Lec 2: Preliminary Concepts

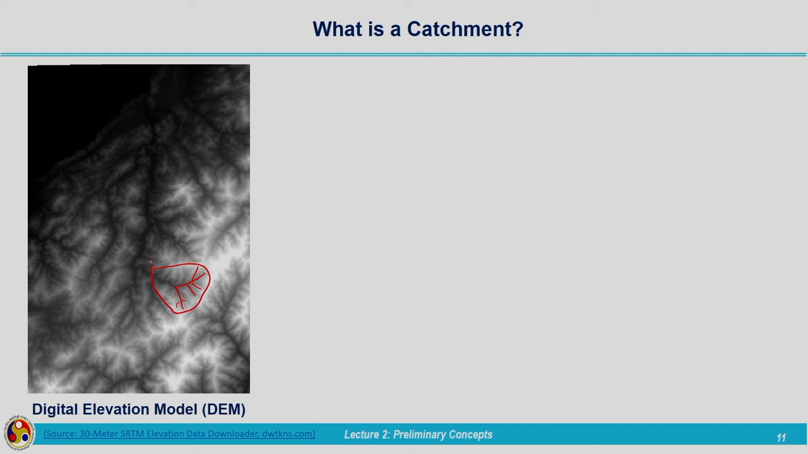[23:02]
well defined boundary like this while observing the digital elevation model itself you can get an idea of a particular area with certain stream network and also well defined boundary. So, these things with eye observation I have marked on this particular digital elevation model and now by making use of the software you can
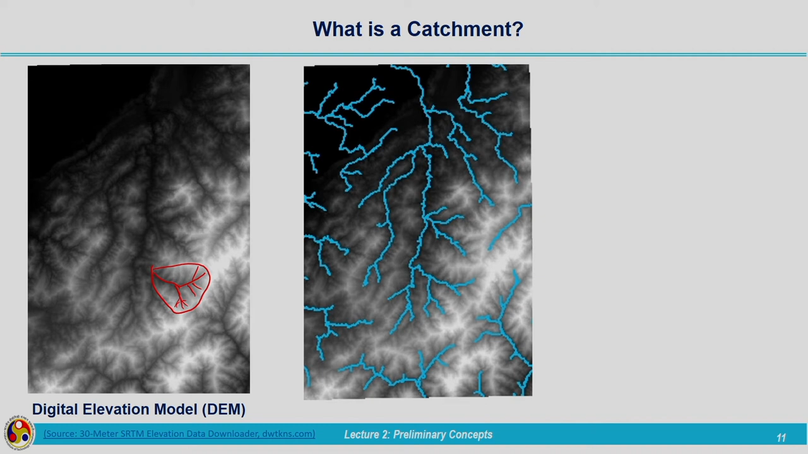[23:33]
delineate or you can represent the stream network which are present in that particular area. So, as I have marked we are having the well defined stream network here. So, by observing the digital elevation model itself we can get some idea about this drainage network. So, that has been plotted by making use of the software.
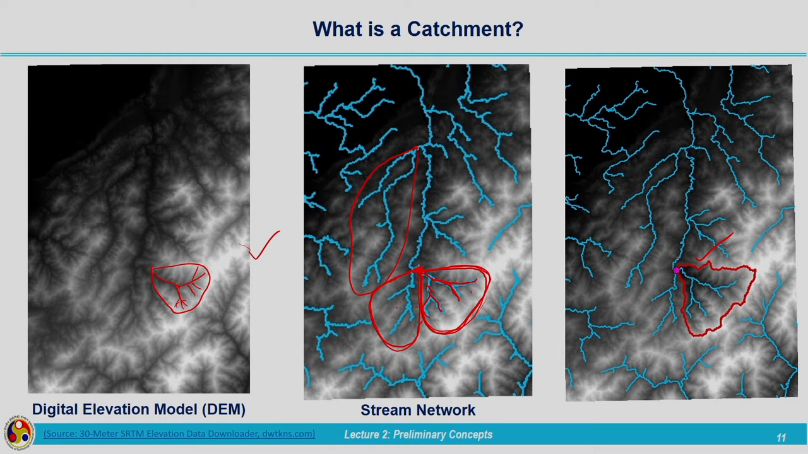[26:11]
drainage basin here in this map. So, this is a very small area within the entire area with a single outlet where entire water from this drainage area will be collected. So, this is the drainage area and that I have depicted here again.